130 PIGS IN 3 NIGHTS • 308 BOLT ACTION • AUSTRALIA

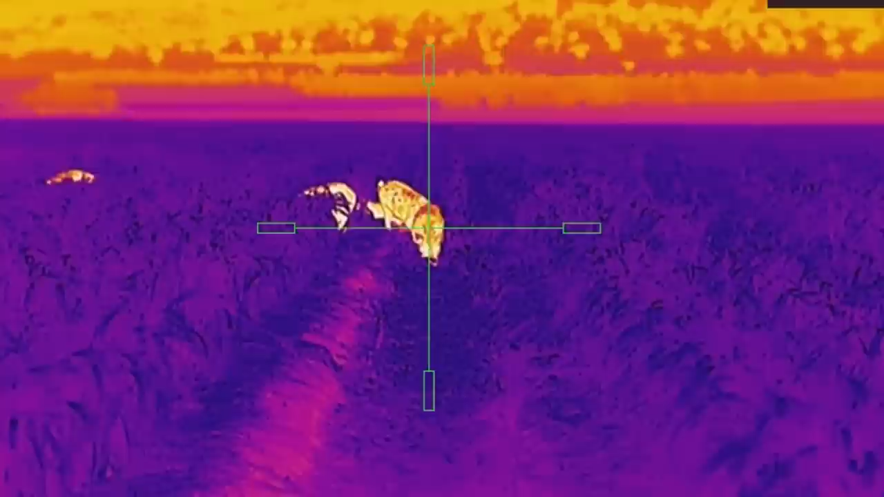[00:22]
Ready when you are. On three. One, two, three.
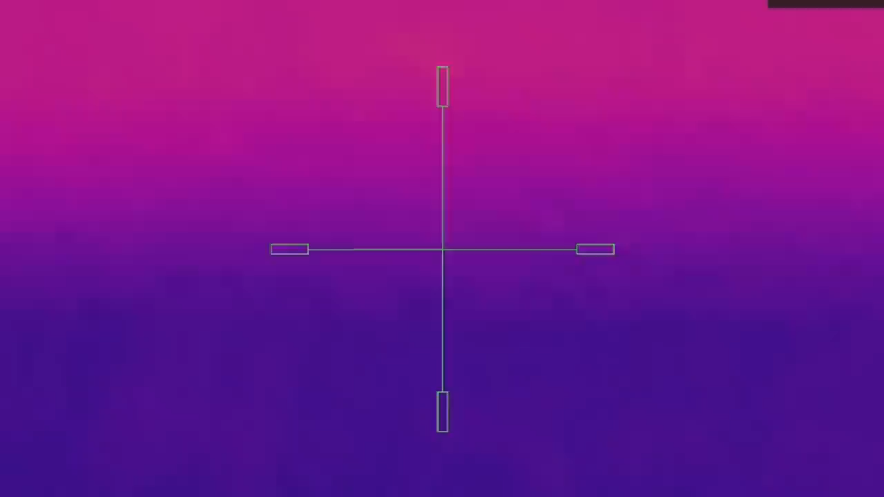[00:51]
Good size sow. Nice and fat. Eating all the sorghum. Short placement. Very healthy pigs.
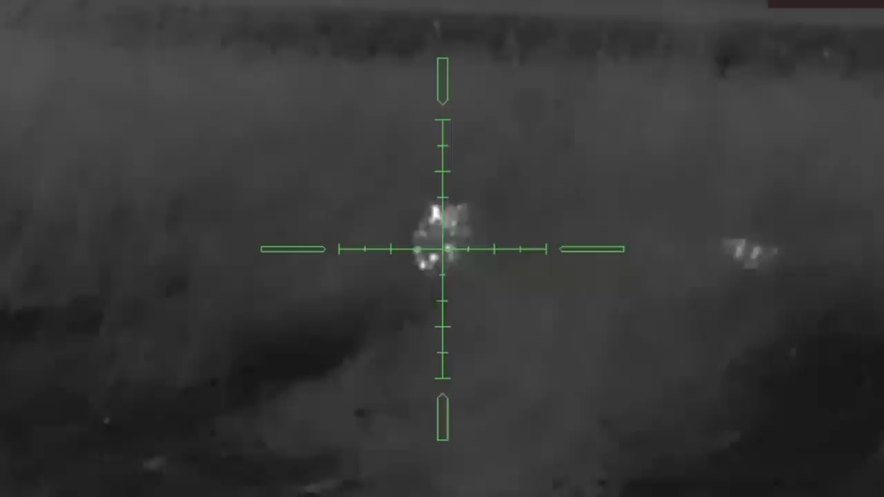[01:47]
Unfortunately there's a lot more than two and I'm now out of ammo.
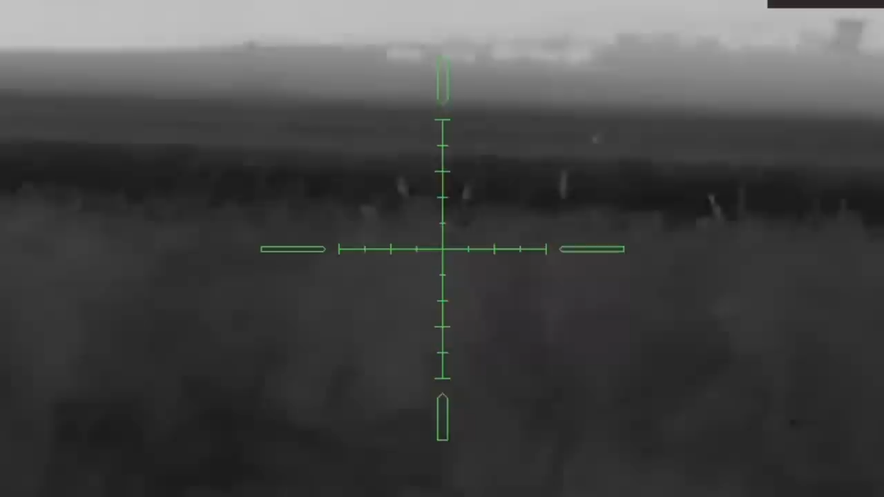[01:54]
This was pretty interesting. Nathan and I just walked around this contour bank. He was a little bit higher and further around the bend than me and I thought we were looking at the same two pigs but he was looking at a pig about 80 metres further to the left and a fox. So we did the countdown. His pig was on the trot.
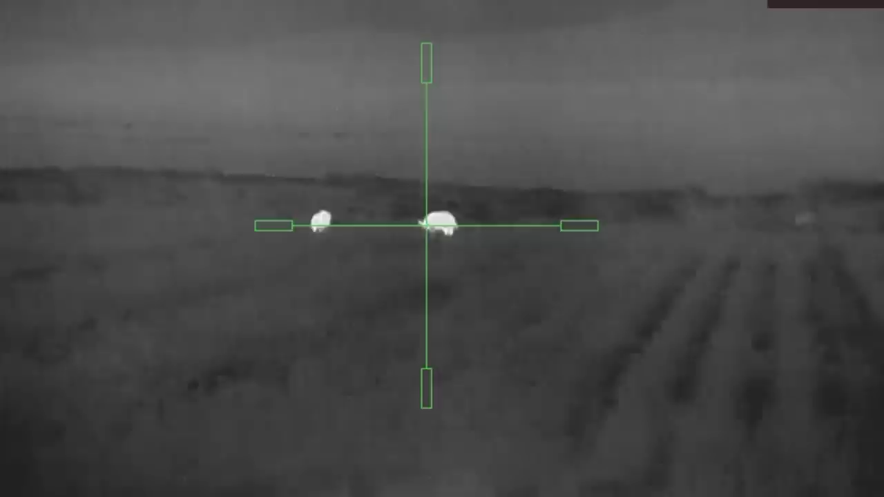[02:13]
He got both the pig and the fox and I got these two pigs. One, two, three.
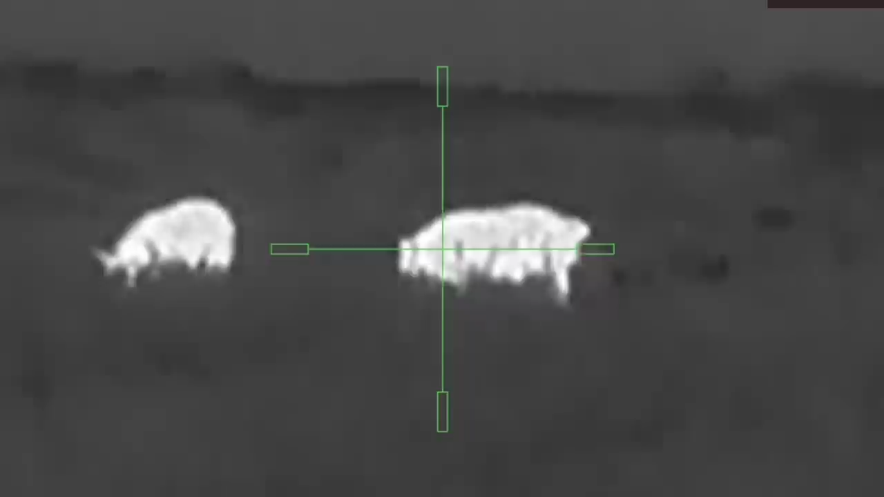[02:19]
One, two, three.
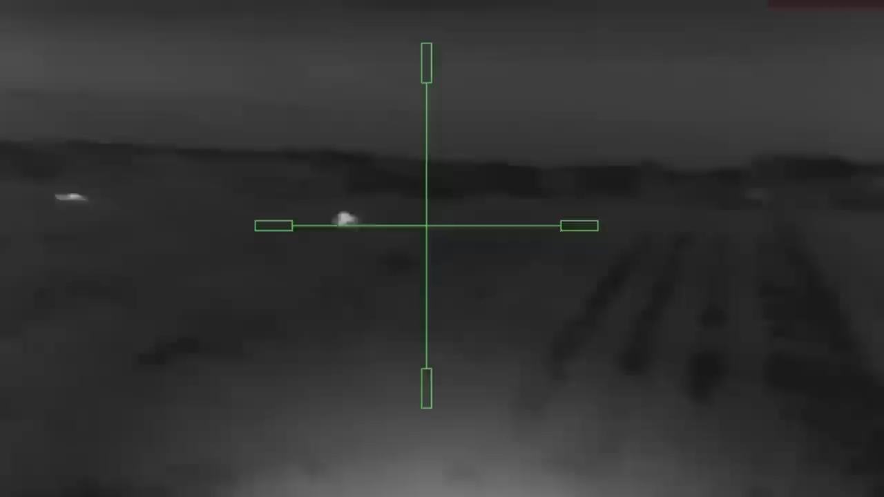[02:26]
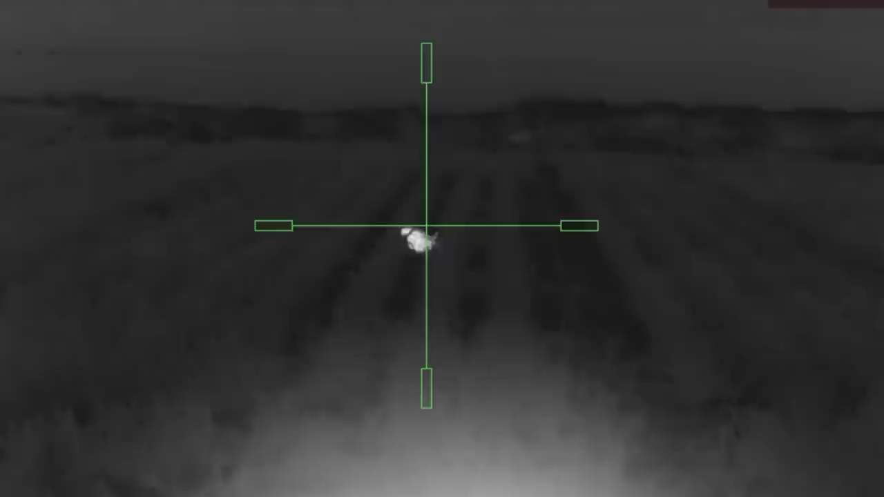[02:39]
Propped him up for a couple of photos.
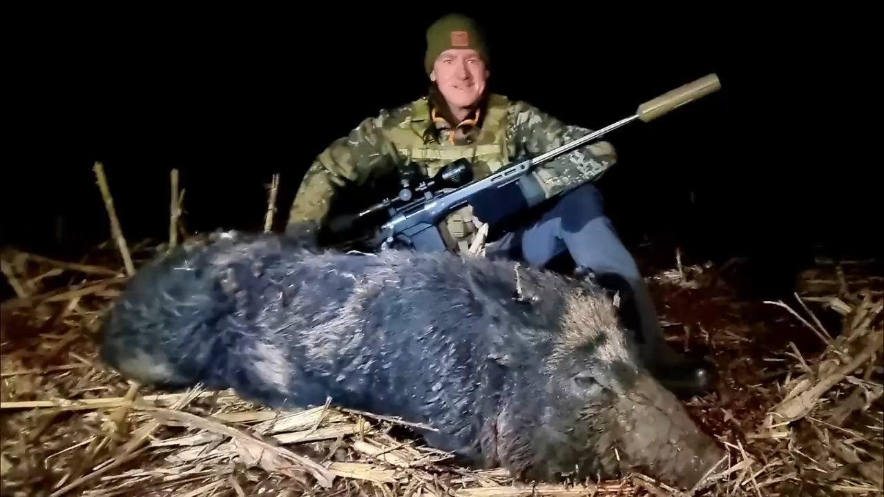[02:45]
Not a bad sized boar. Pretty happy with that actually.
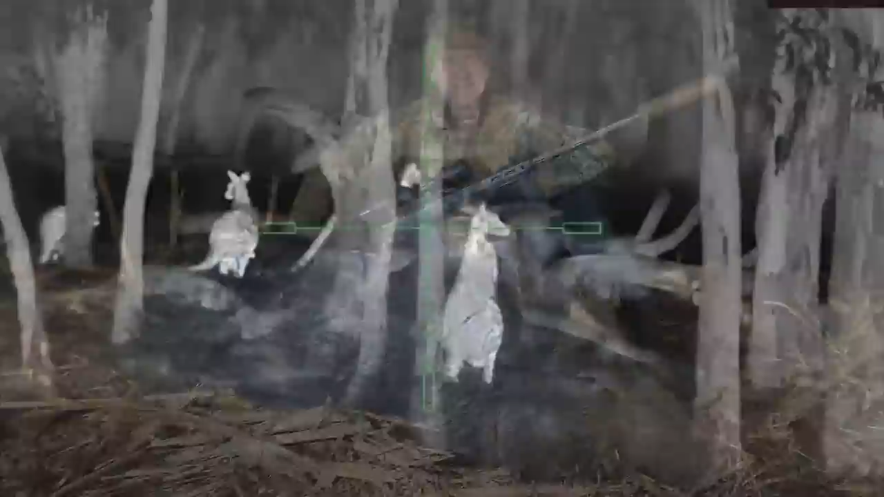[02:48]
Well there's an absolute shit tonne of roos about.
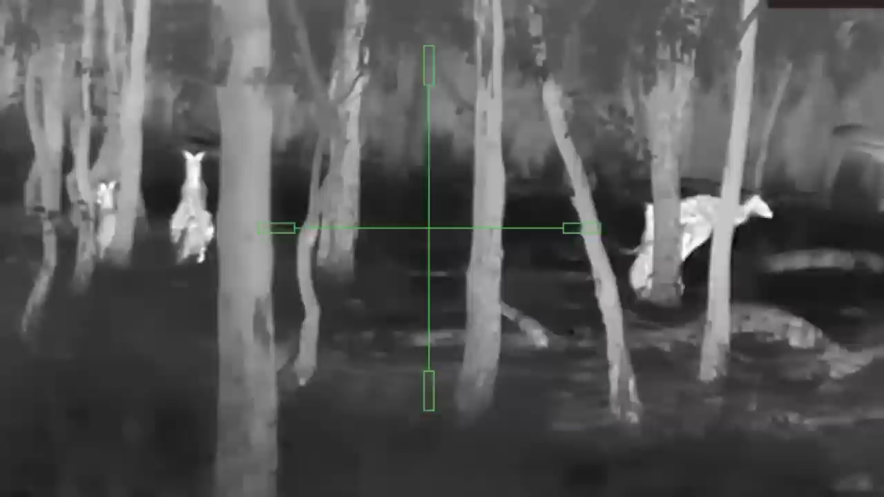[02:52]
I don't know where all the pigs have gone. Well it's been a bit quiet out on the crops for the last couple of hours so we've come over to this stand of timber.
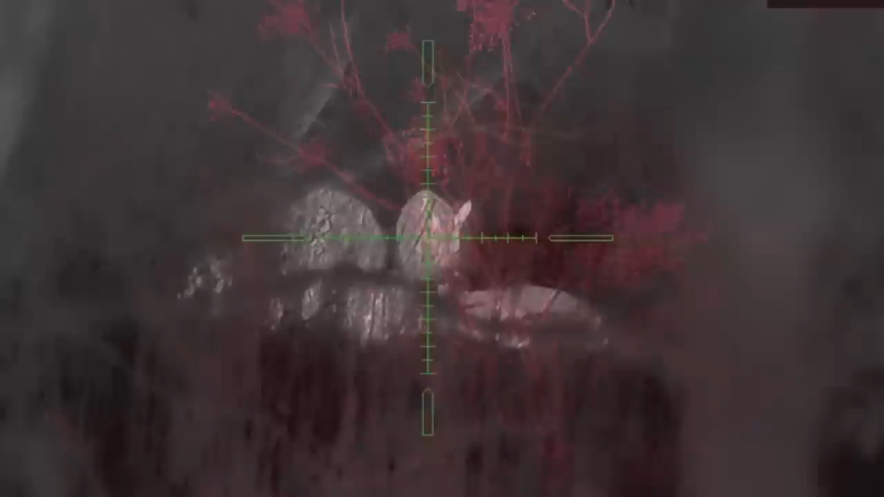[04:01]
Well finally I've got about three quarters of the way through this timber.
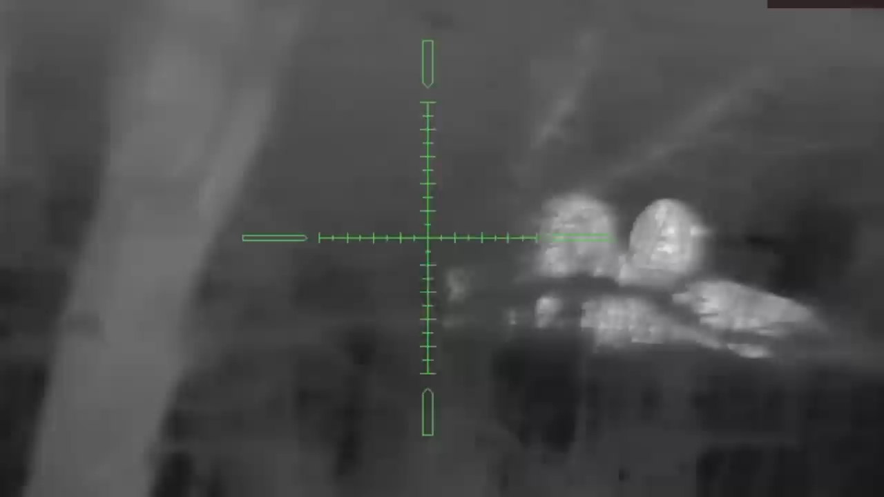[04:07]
My heart is racing. I bumped into this mob though asleep at about 15 metres. I quickly threw the tripod up and waited for the first one to present a shot. I got a few out of it but yeah it was pretty wild.
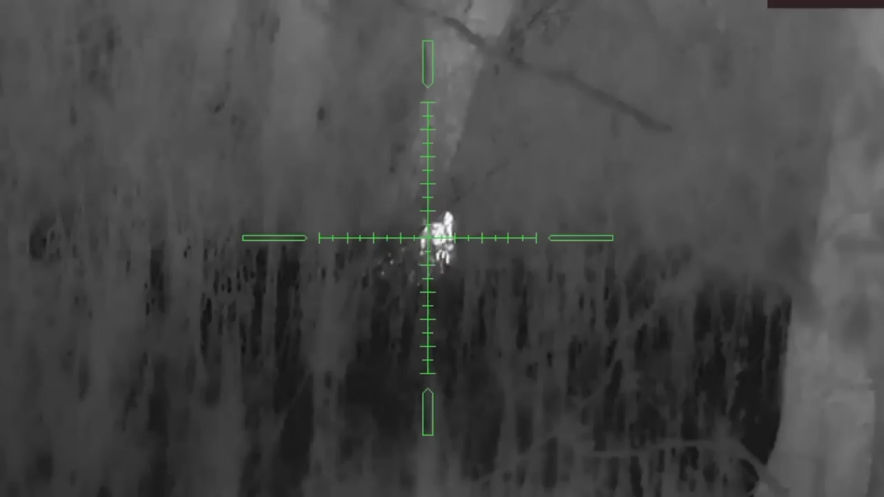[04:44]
the building up in the ground.
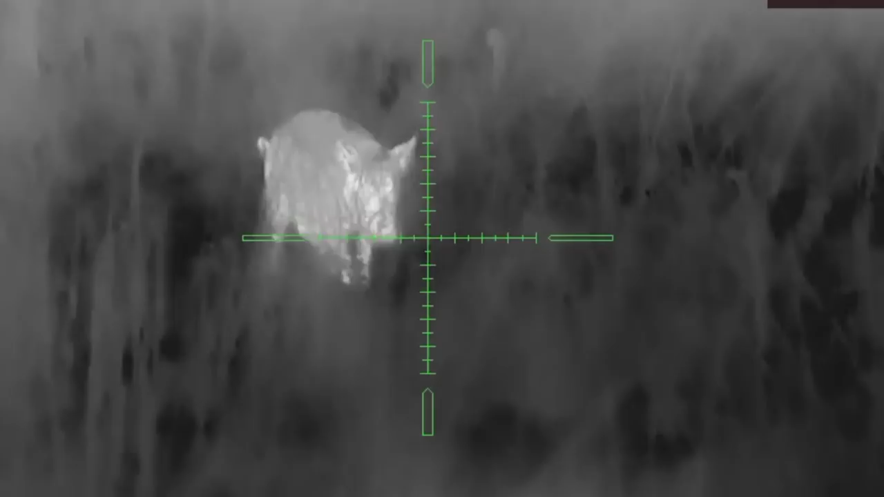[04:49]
That was fun, so we were just driving down one of the tracks, having a scan with a thermal roof mount and here's this mob of pigs running along the edge of the track.
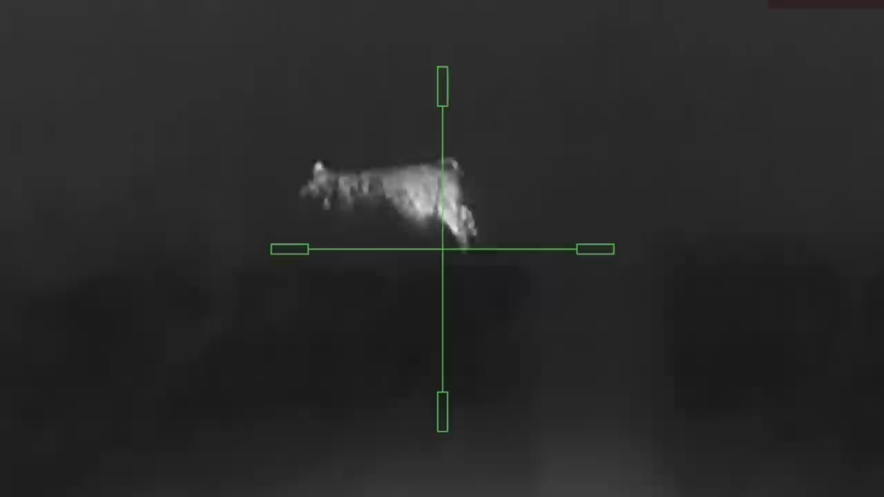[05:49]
And yes, Nathan did just shoot the top wire of the fence.
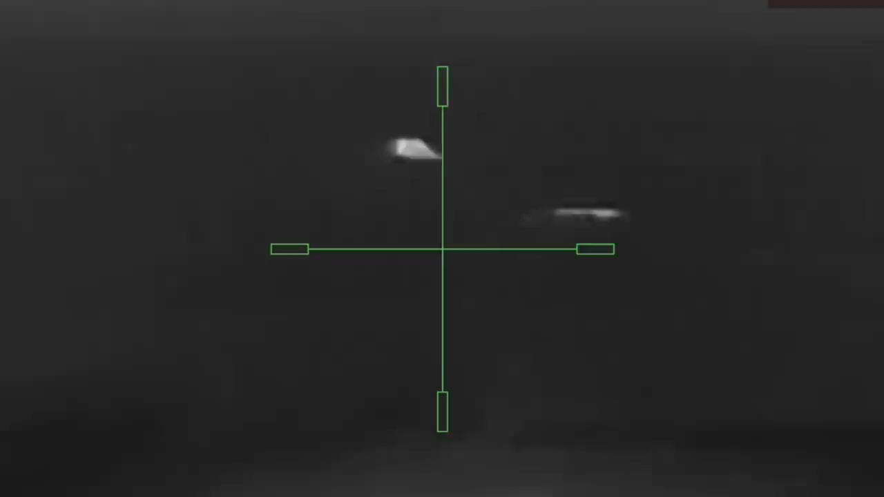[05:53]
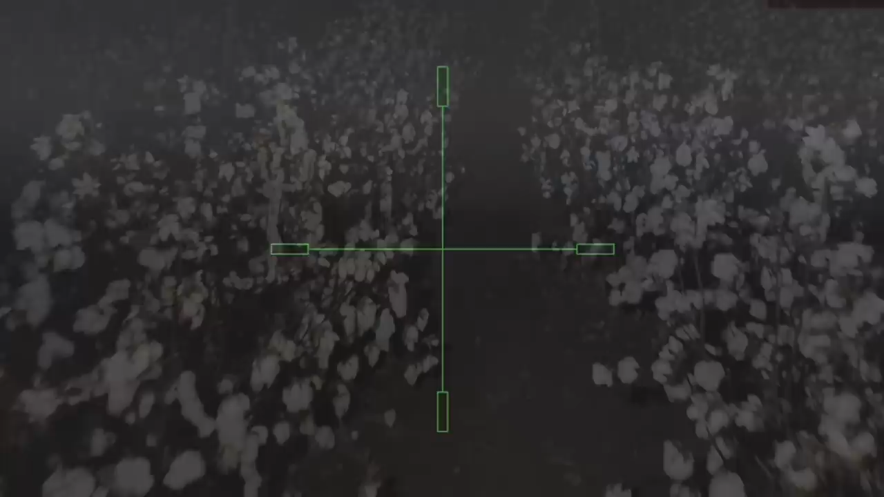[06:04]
Just walking through the cotton field, it's only about 50 meters from a sorghum crop. And it's amazing the amount of pigs we've seen come out of the sorghum and go into the cotton.
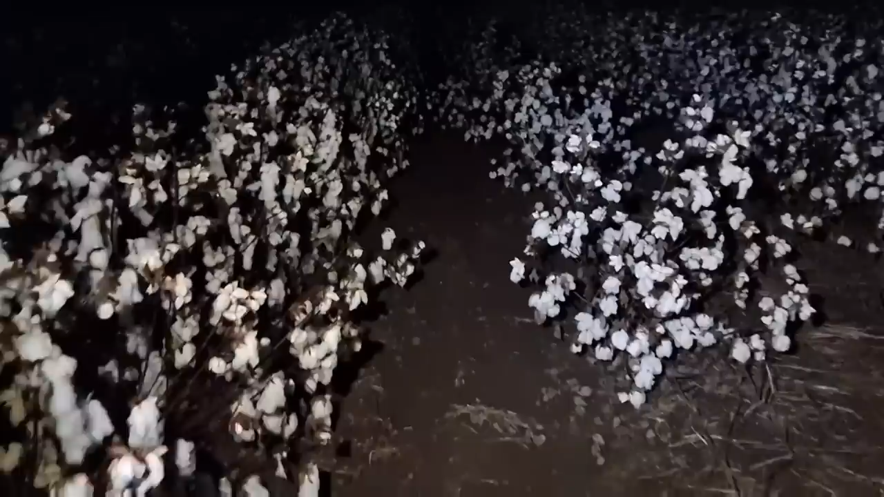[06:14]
Nothing to eat as you can see, I don't know why they're coming in here, it must just be warmer than over in the sorghum. Pretty cool though.
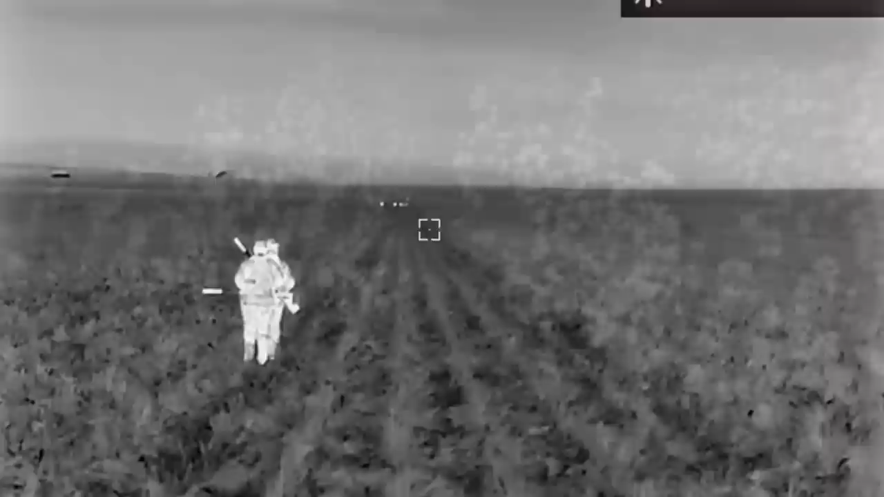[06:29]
We spotted these pigs about a kilometer from the car, so Nathan and I walked in, it took us about 20 minutes, constantly checking on the way down, but it was definitely worthwhile.